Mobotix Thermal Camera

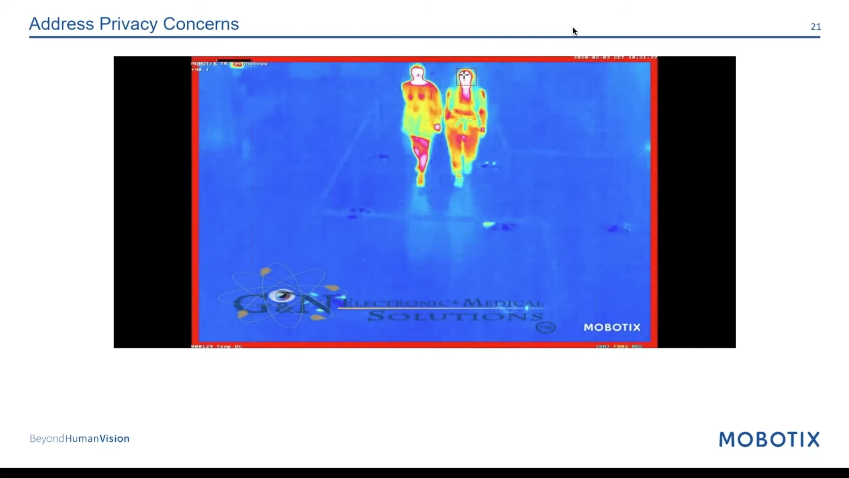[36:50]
And so once we have that heat event, let the camera start deciding what you want to do with it. We're not relying on a VMS to do the triggers, to do make sense of that data. The camera can do that for you. The analytic is there. Just tell it what you want it to do, who you want it to alert, and where we're sending these notifications to.